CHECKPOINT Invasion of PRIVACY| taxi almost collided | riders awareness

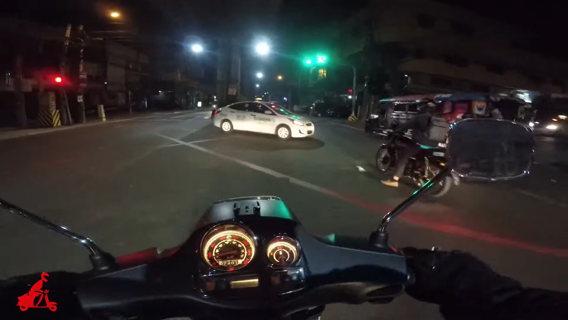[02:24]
Almost Almost I can hit That's a Camote rider, right? Stupid Stupid Stupid driver
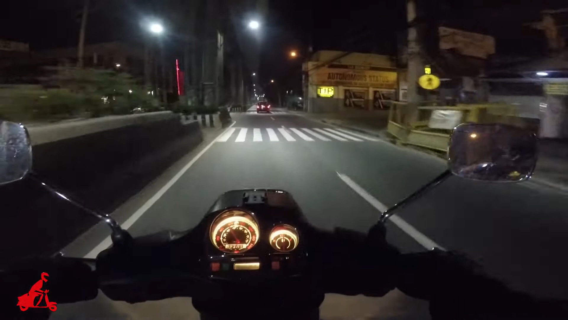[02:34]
Biting the red line I can hit that Smack on Stupid Biting the red line
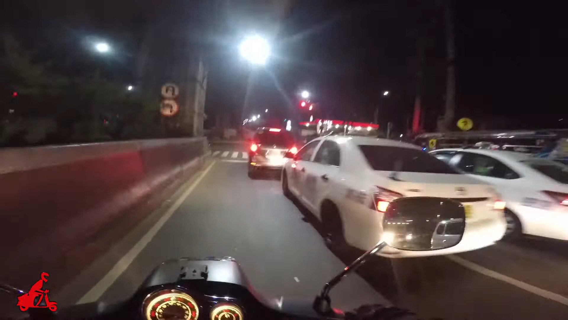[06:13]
So I saw someone I saw A motorcyclist Okay? Riding in tandem Yes Then suddenly They stopped At this intersection
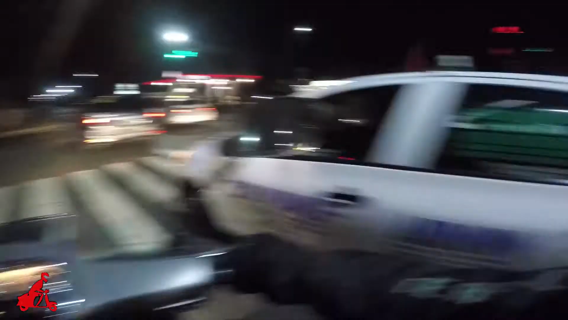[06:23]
In Katipunan
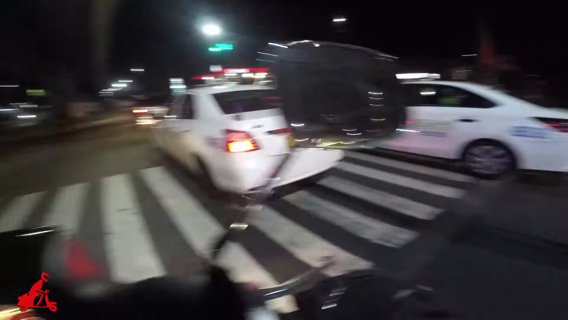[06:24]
The
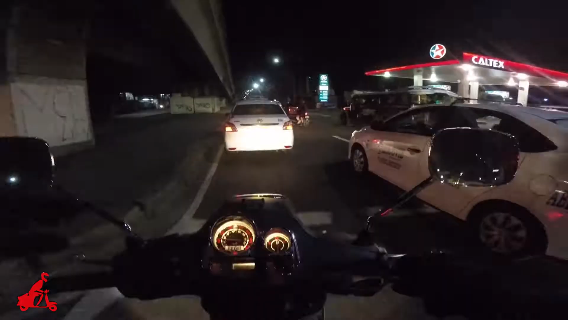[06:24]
one that is right Way ahead So they stopped there Riding in tandem They really Look suspicious Because I don't know For me I mean I'm very cautious About those You know Traveling All beside me And all Regularly checking on them For security purpose Right? Alam mo naman Sa panahon ngayon There's a lot of bad guys out there So if you see this one They stopped here And if you see this I'm buying time And when I say buying time I'm You know I'm doing it slowly Until I reach that location Okay?
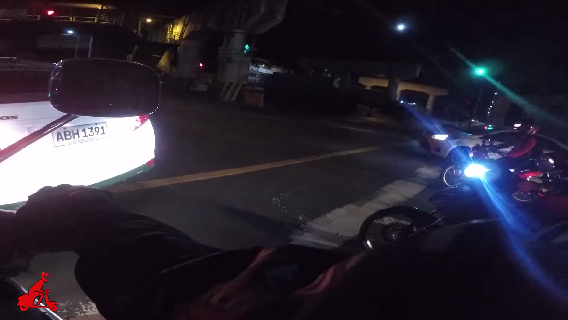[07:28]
People out there Especially Riding in tandem So last time Yes, this were the place Where Someone Pulled over